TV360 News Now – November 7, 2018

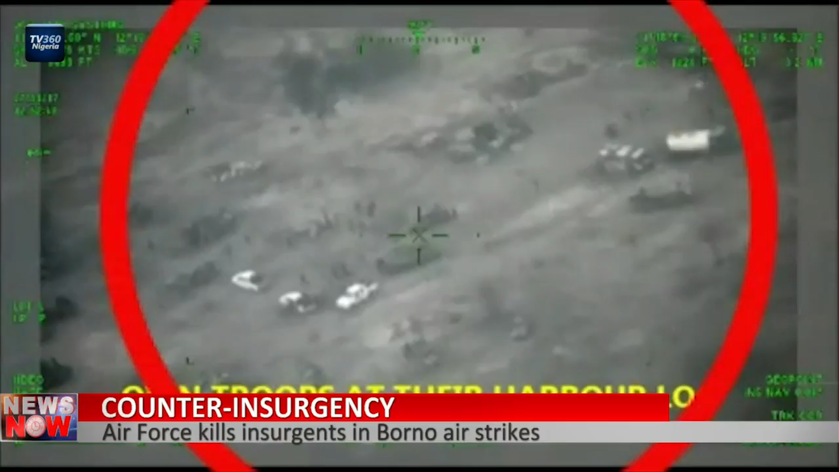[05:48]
camp and killed several terrorists at Ungurigana in Borno State. A video by the Air Force shows structures belonging to members of the terrorist group in the community being targeted with fighter jets and attack helicopters.